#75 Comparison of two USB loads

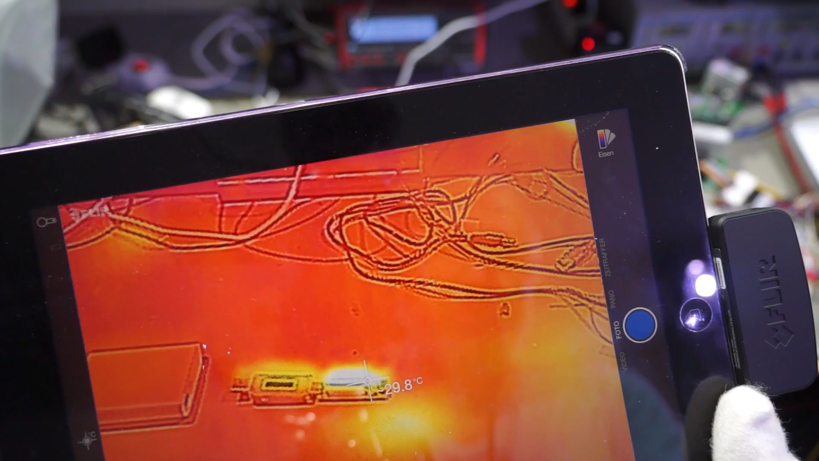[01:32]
On screen: spot 29.8°C
Now I plug it in and it starts.
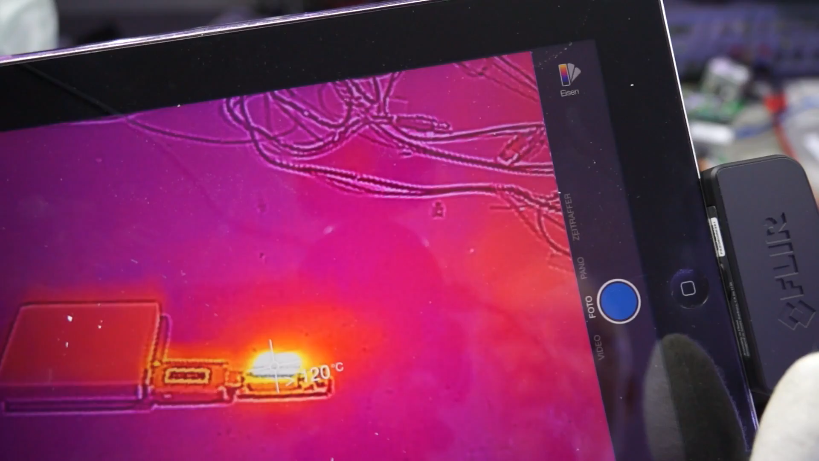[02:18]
The temperature of the resistors is about 120 degrees. It's very, very hot already.
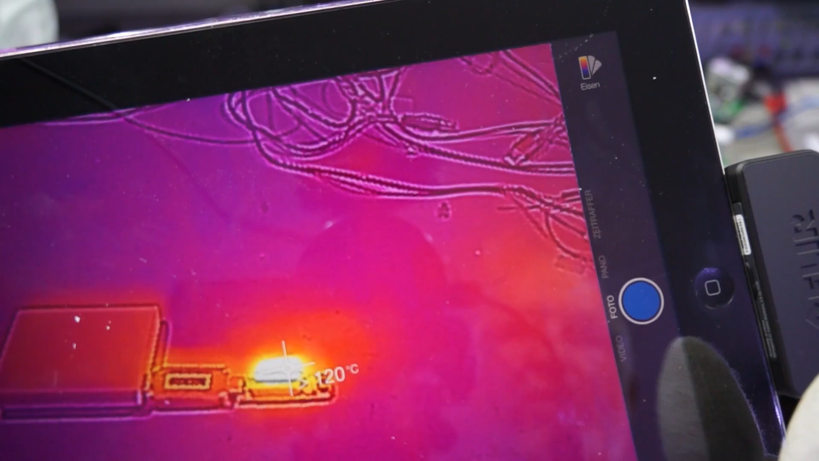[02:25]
And if we watch the resistors, we see that they are already brownish
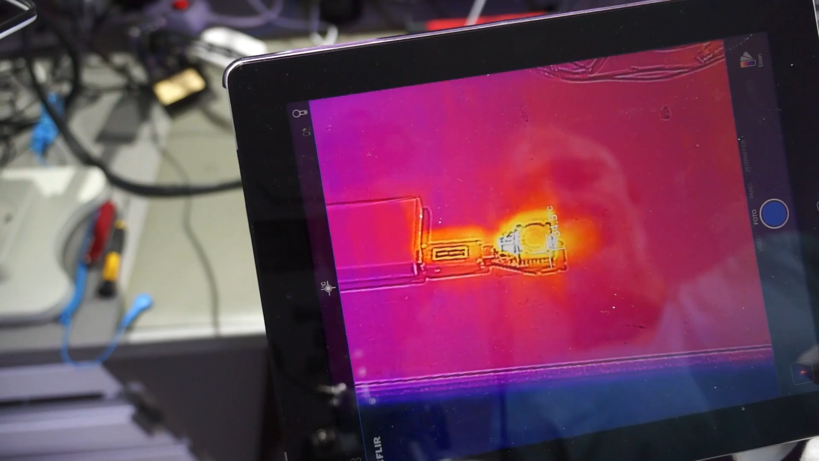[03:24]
And now the fan started to run.
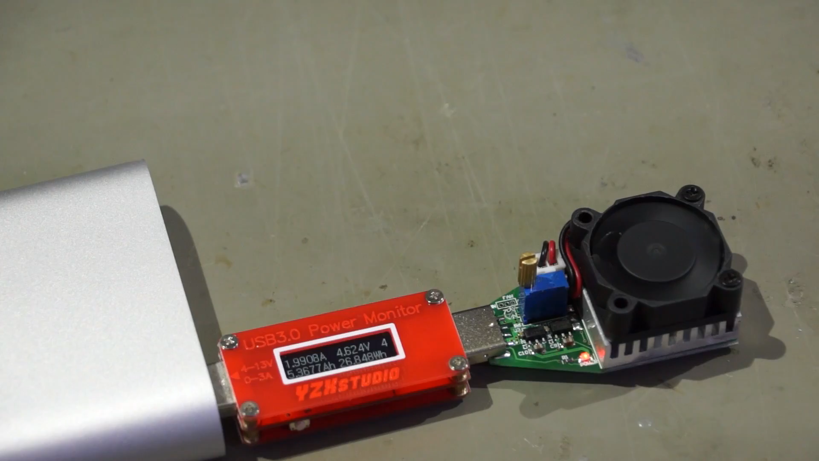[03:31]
Let's wait now for a minute or two. It is now about 4 minutes or so.
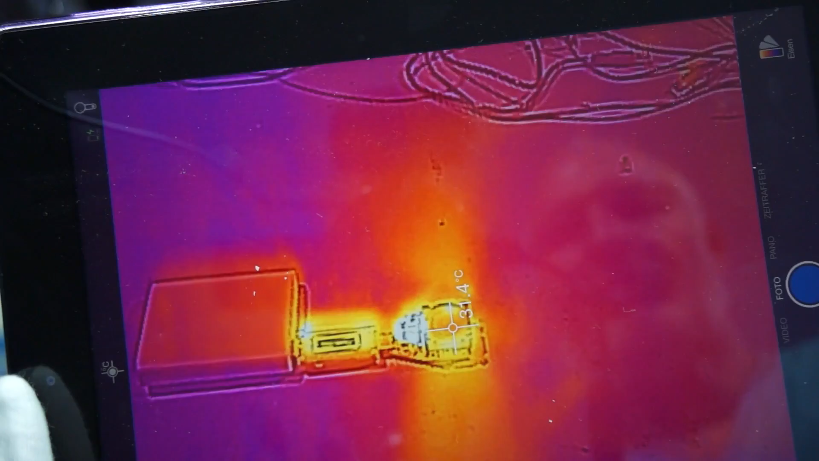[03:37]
And you see here we have 40 degrees. We have 50 degrees here.
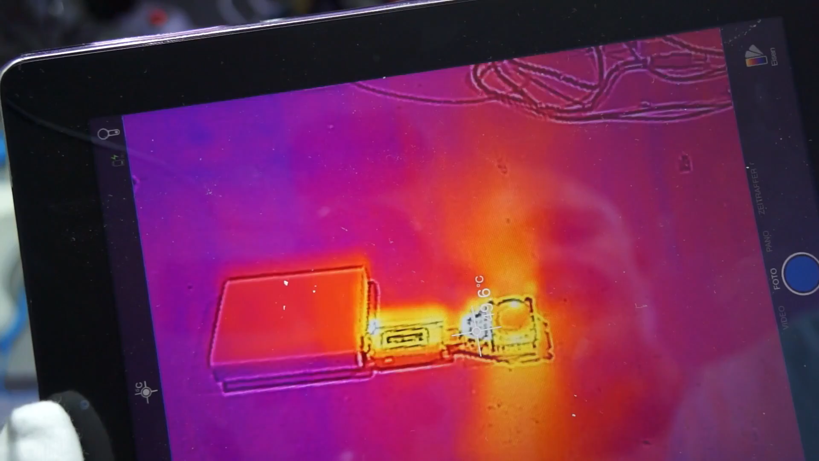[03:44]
So it's not at all 120 degrees.
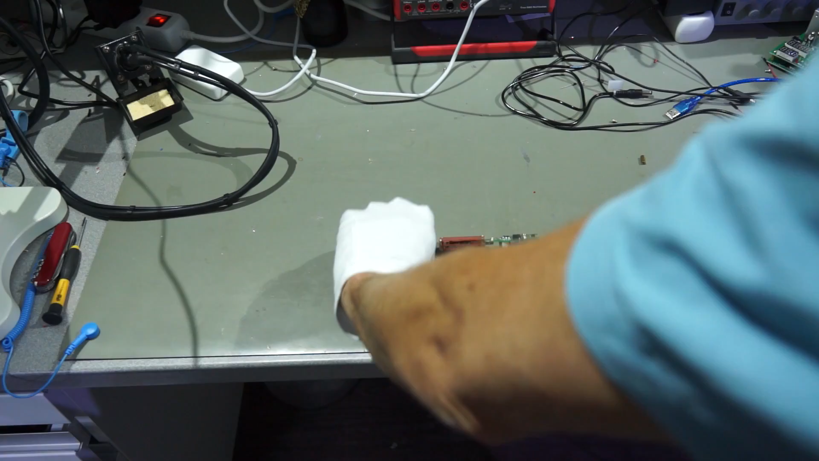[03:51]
Let's turn the side and look at the Darlington transistor because this could be warmer.
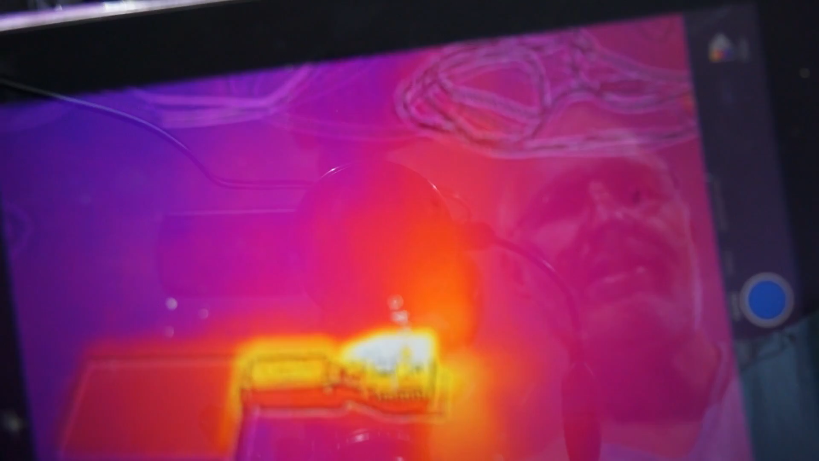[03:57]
It is 50 to 60, 60 degrees. Around 60 degrees is the maximum here. So the cooling system works efficiently.
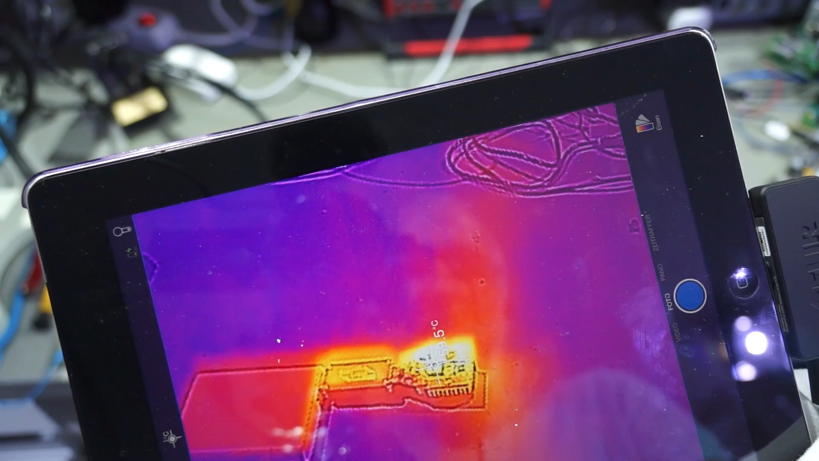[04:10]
And the whole thing seems to be quite stable after a few minutes. Though this device is less dangerous than the other one. Let's now compare the price of the two different loads.